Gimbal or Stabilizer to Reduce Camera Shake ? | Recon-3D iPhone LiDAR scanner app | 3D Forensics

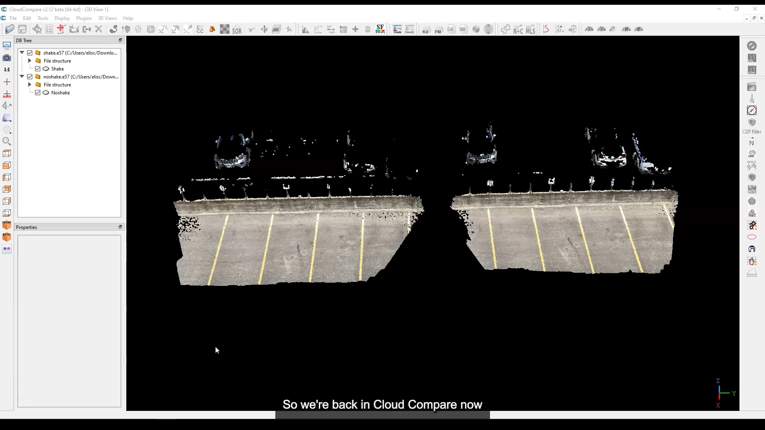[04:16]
and I've got the scans already loaded so I have shake so this
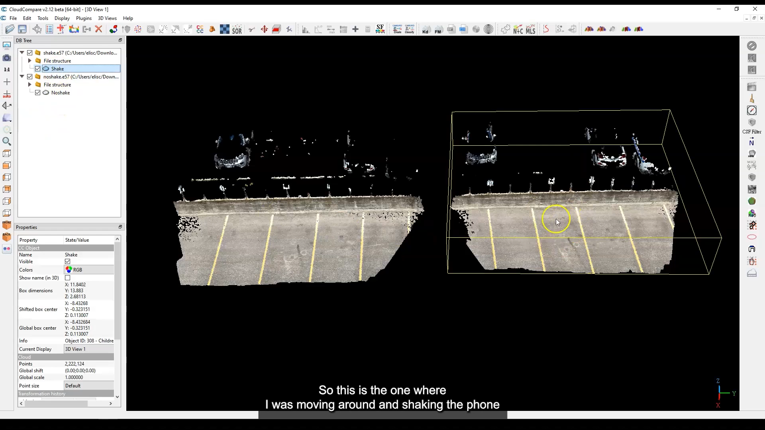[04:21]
is the one where I was moving around and shaking the phone that's on the right and then no shaking was on the left and so this is really interesting actually so if I start moving in close now you can
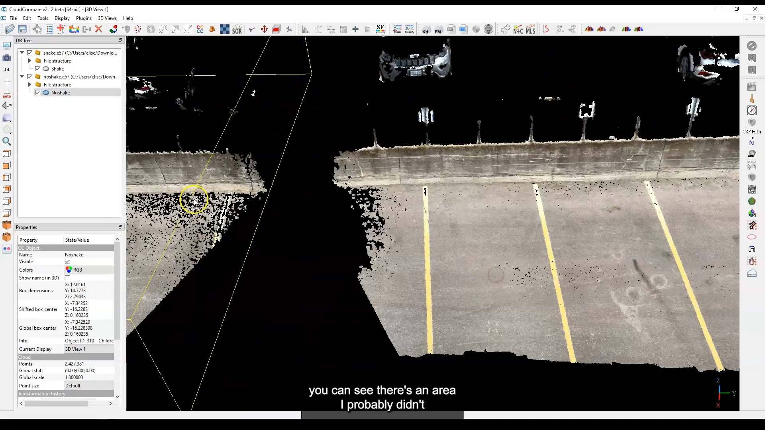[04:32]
see there's an area I probably didn't angle the phone very well but this is the one with shake in
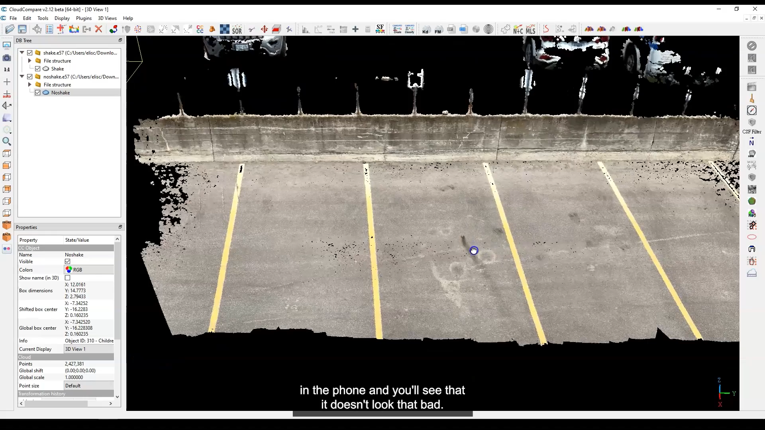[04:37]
the phone and you'll see that it doesn't look that bad in fact you know the data looks actually
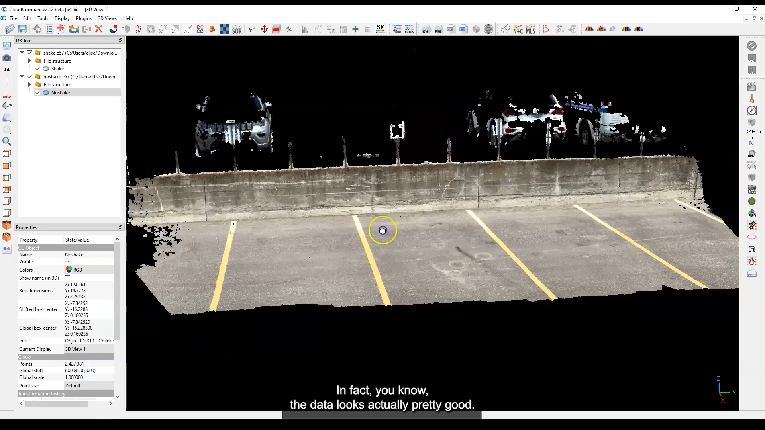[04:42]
pretty good and if you look down it's very crisp there isn't a lot of waviness or other
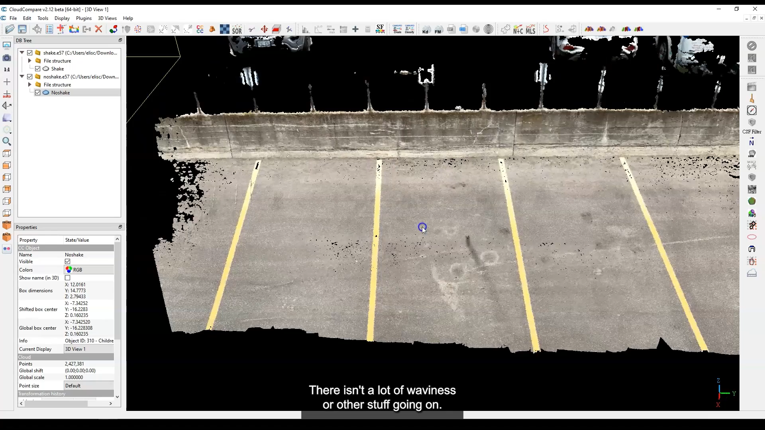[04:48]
stuff going on so you know on visual just a quick visual inspection it doesn't look too bad
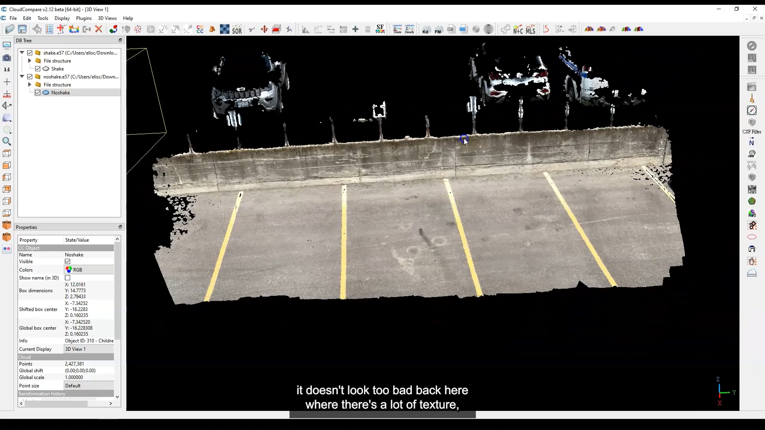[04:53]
back here where there's a lot of texture it seems like to have reconstructed pretty well this is the
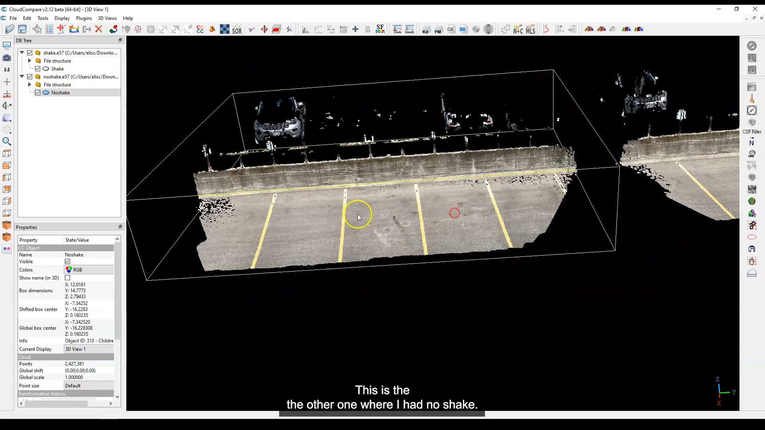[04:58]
the other one where I had no shake and if you go back in here you'll see also I've got pretty good
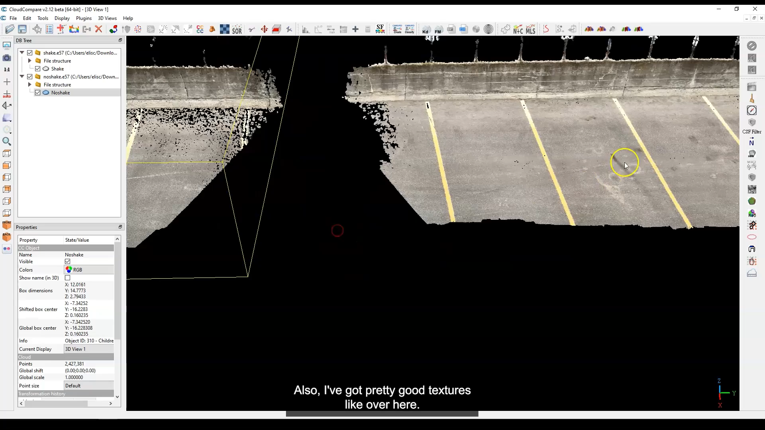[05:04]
textures like over here if you look at the back in this particular area that seems to have reconstructed about the same so you know without getting too deep into it without doing a lot of
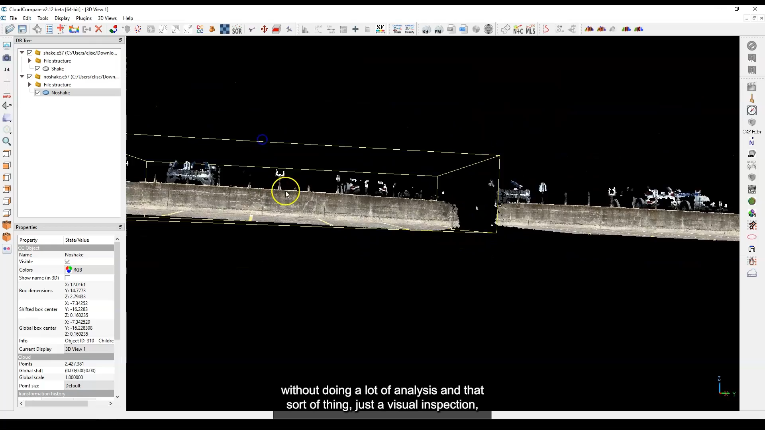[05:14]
analysis and that sort of thing just a visual inspection at least it looks like